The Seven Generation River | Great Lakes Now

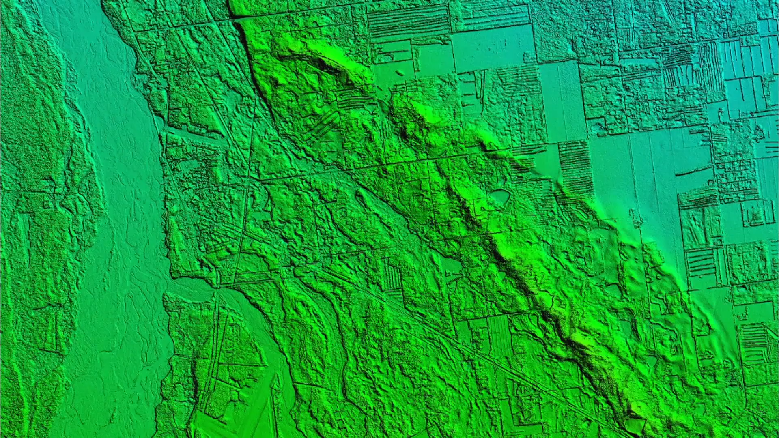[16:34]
stuff that we just can't get any other way.
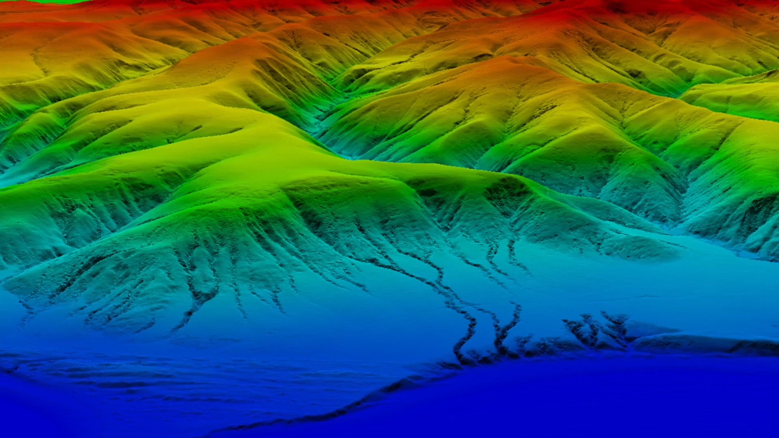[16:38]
If we were to survey on the ground doing that, it would take, you know, years to collect that many data points.